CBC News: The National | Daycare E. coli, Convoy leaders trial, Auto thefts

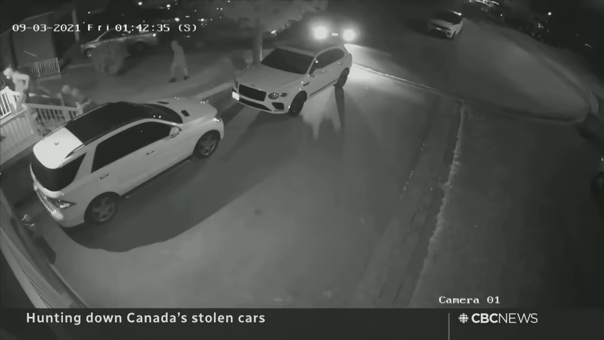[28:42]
High speed chases, home invasions, violent carjackings.
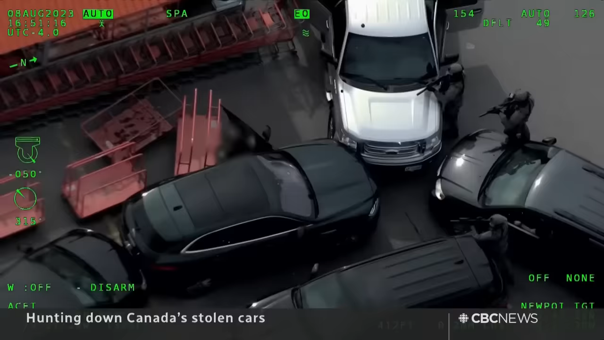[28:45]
But rarely do the bad guys get caught. Last year, they stole 27,000 cars from the Greater Toronto and Hamilton area alone, one every 17 minutes.
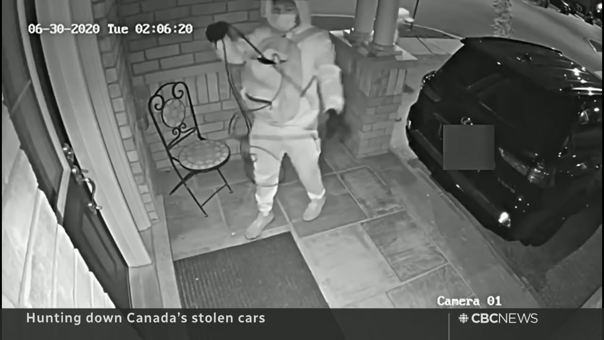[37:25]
where you have somebody at the front doorbell or in front of your residence, with what looks to be an antenna.